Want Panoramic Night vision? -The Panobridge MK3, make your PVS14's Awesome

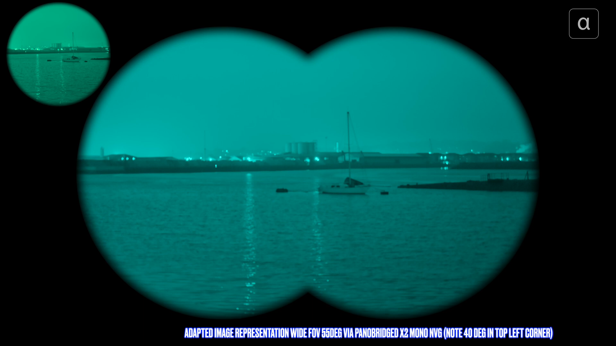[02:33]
so location two guys and we are another river location but we are facing an industrial zone a little bit closer up and i thought i'd bring you here because it's pretty interesting um it's a pretty dark night tonight and uh just for all you maritime guys and girls
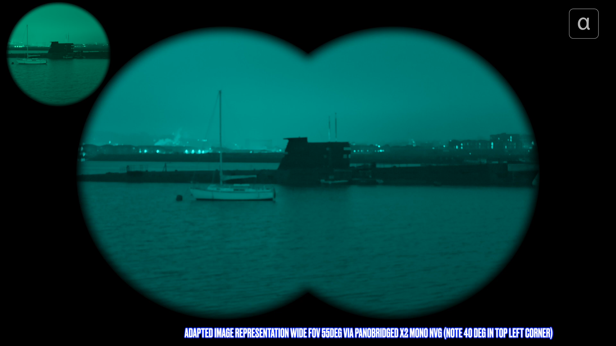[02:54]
nice little russian submarine diesel electric class it's a small one just for the extra interestingness and right in the distance all the way over there somewhere you've got a another